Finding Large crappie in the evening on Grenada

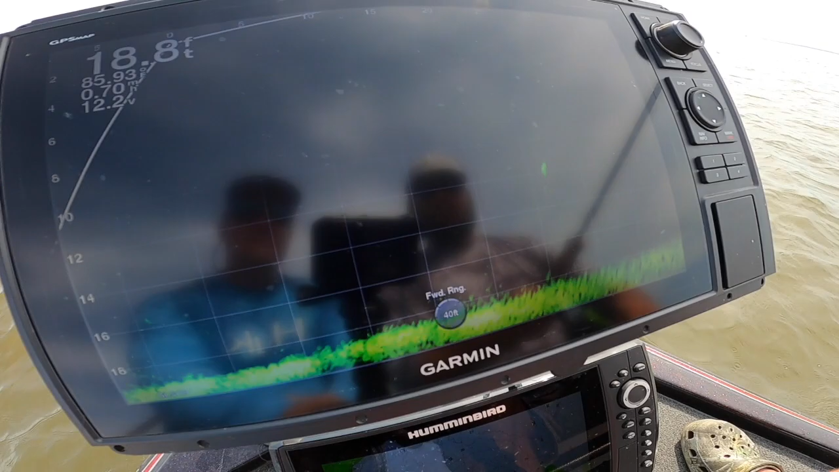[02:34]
On screen: depth 18.8 ft
So probably the most popular monitor on the trails, without a doubt. Cost point, size. Everybody loves the dial.
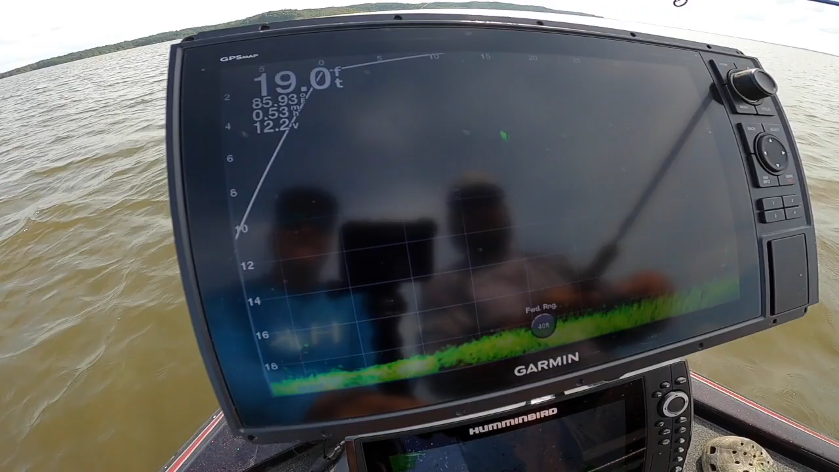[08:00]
On screen: depth 19.0 ft
I'm going to follow it all the way back to the boat. I never hit it. Look at that. And that's the honest truth. I mean, it wasn't the most aggressive bite I've ever seen on Grenada.